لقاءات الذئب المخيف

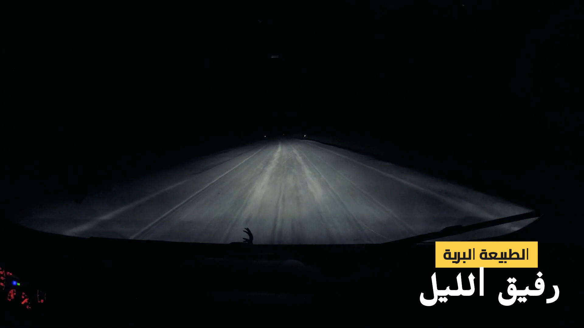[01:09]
طريق ليل شتوي كشفت المصابيح الأمامية عن ظل على جانب